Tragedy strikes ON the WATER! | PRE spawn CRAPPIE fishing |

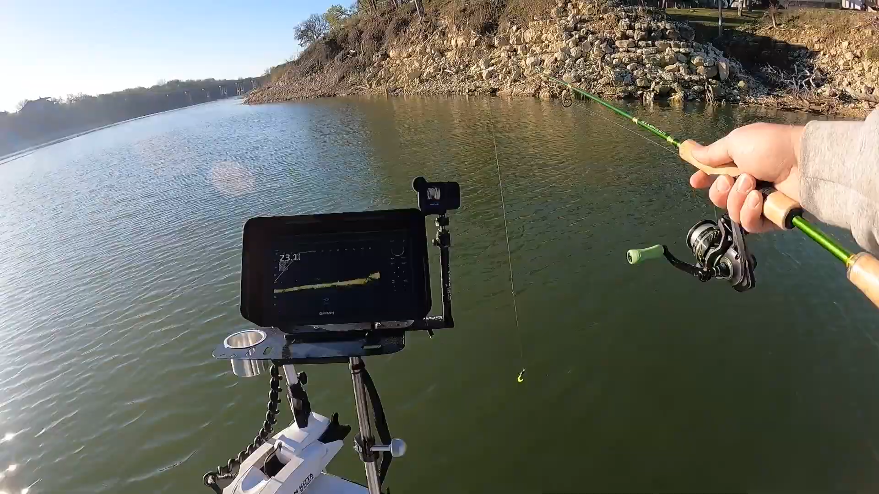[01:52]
there we go now i'm going to drop down on them like that let the lives go get situated there i'm sorry that's a trolling motor and i'm just going to drop down
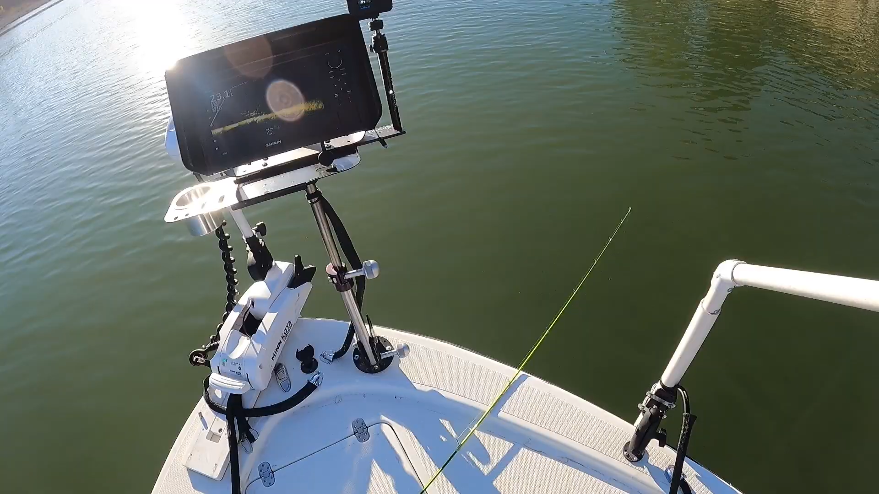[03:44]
where i thought she'd be right in that daggum opening
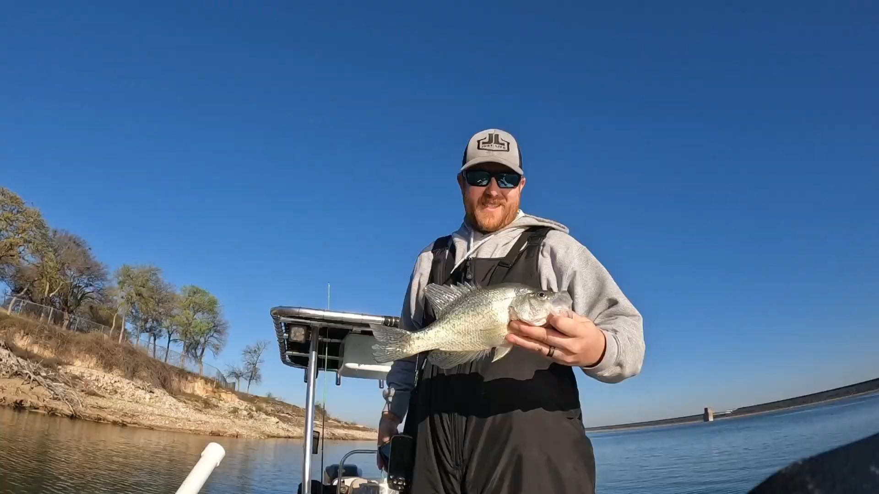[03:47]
ah that doesn't get old i don't care who you are that's fantastic all right big girl appreciate you thank you
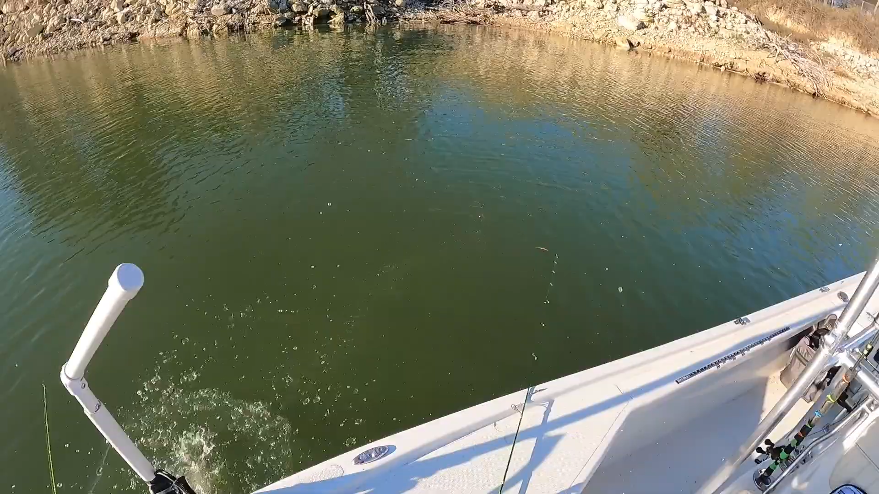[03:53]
she wanted that mermaid i mean as soon as it got into that crook of the tree she was she inhaled it she said yep there's breakfast yeah it looks like they're hanging out so this thing is like a it's a it's a
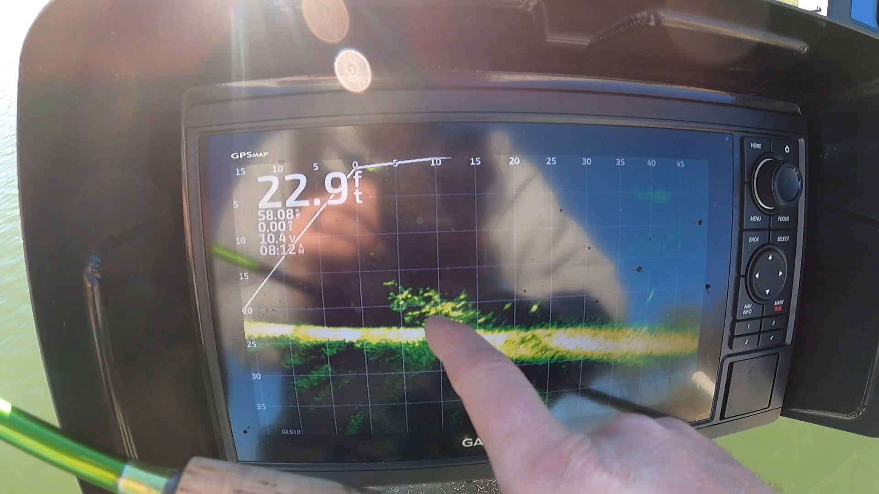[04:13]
On screen: depth 22.9 ft
tree i'll show you you can see right there it's like a tree and these fish see them right here they're hanging out right here in the crook there's one leaving now but they're hanging out right here in the crook of this tree and here comes one now
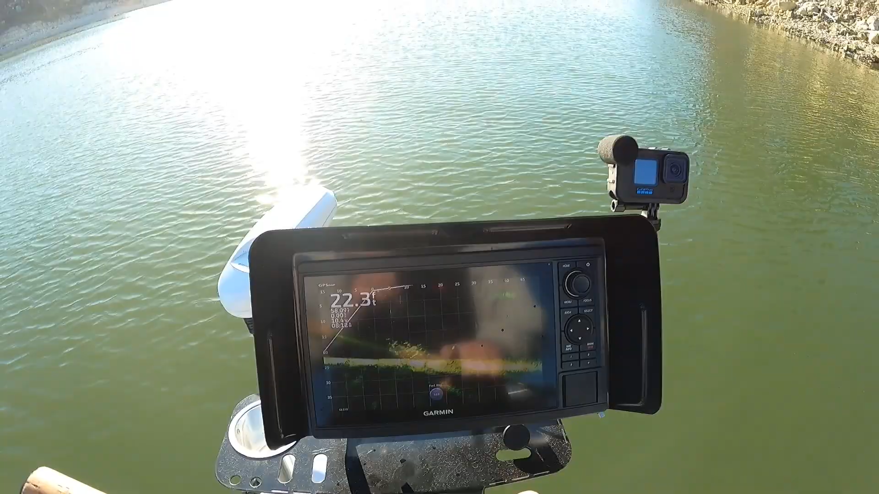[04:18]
so what i'm trying to do is land it right in that v basically and that's where i just caught that other one it was right in that same spot so i'm gonna drop down in there like that all right i'm gonna go down in the tree thing right in their face oh had